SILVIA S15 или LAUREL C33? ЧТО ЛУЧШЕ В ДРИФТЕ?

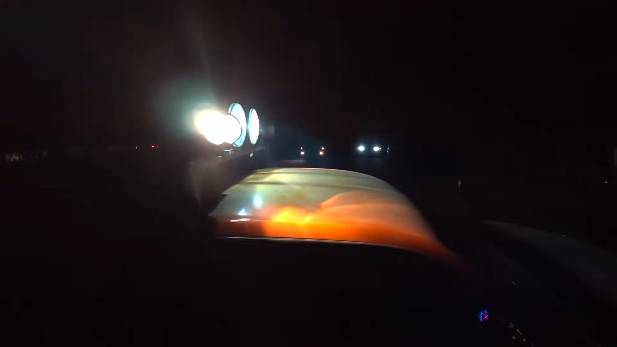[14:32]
Причем четко, две линзы светят вперед и две по бокам, то есть вправо и влево.